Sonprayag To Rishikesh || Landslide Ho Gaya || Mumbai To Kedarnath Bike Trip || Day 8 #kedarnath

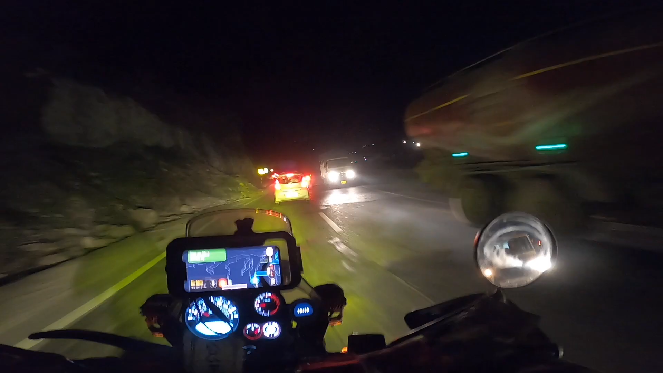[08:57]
तो अभी काइस हम पहुच चुके हैं देव प्रयाग
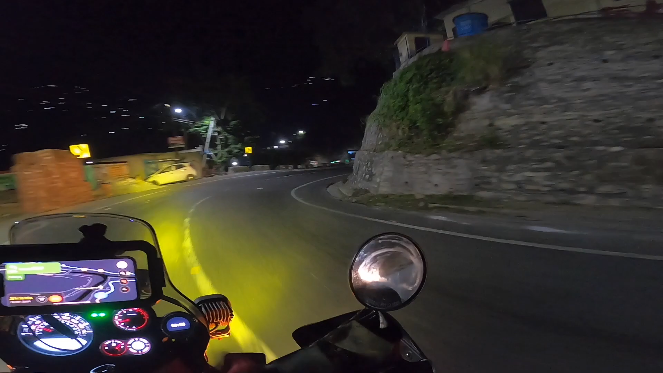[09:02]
ठीक है अब डेव प्रयाग में रुखना तो है नहीं सीधा निकलेंगे यह से कि अर्मोस्ट हमने अभी तक स्टॉप के बाद सीधा अठाइस किलोमेटर कर लिया है देर देरे पहाड़ों में और अभी तक सब सही है
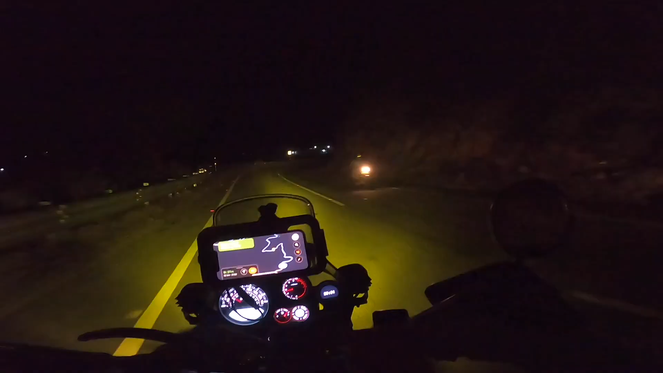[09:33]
तो गाइज अभी लगबख 52 किलोमेटर बचा है रिशी केश और ऐसे ही रात में हम अभी स्लोओ स्लोओ चल रहे हैं वे फर्स
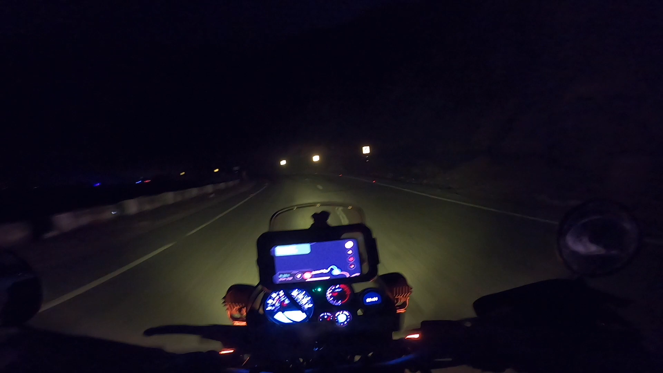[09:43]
सेकेंड थर्ड फॉर्ड परसीट में अभी तक गए नहीं कि कम विजब्लेटी कम है तो अराम अराम से जा रहे हैं प्लस एक्टिमेंट अराइवल उता रहा है नौबच के अठावन देट नाइन फिफ्टी एट और गाड़ी का जमेला इस समां जमां जमां जम आ रहा है ना पहाड़ों पर पूछो मंदमेक्स लेवल देख रहे हो
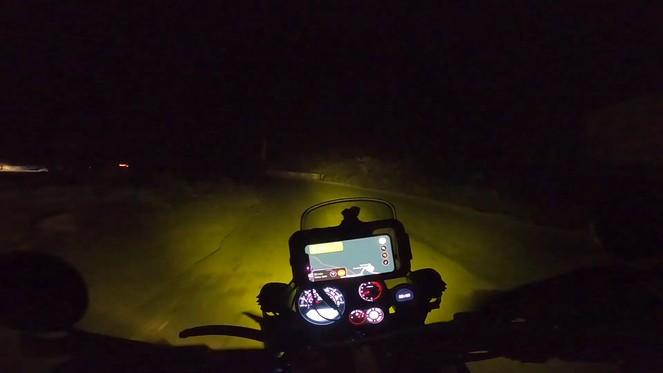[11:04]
हाँ तो कैसे अपडेट यह है कि अब बचाहें नाव किलोमेटर सुछ 20 मिट बता रहा है रिषी केस और लगपर्ग दस बच चुक्या है ठीक है और अर्मस्ट अराइवर टाइम पर पहुचें दस मिट का ब्रेक लिया था पीच में फ्लैक्स करने के लिए
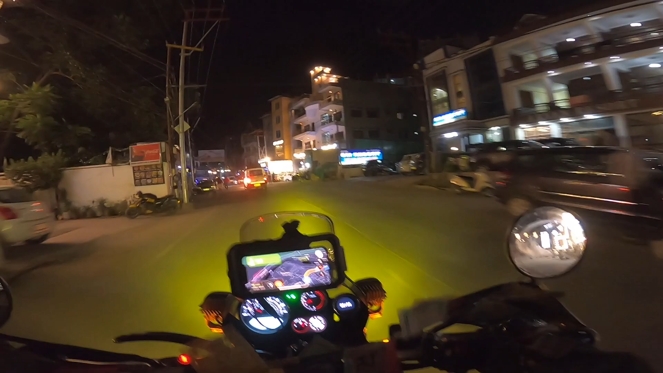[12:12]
रेशी के गज़े लोगा इसका चमक दोग राए अब आगे से ही कहीं से लेफ्ट है वो देखके पहले लेना प�